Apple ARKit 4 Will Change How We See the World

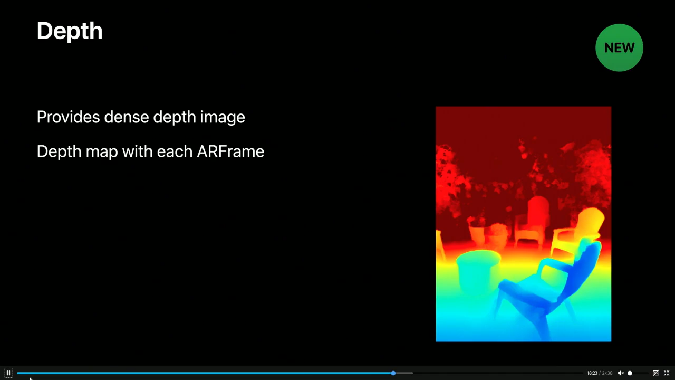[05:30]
That is very... So that's why you could place... And totally occluded. Like you can do full object occlusion within that map. Wow. That's one of the biggest steps forward for AR is for the ability for,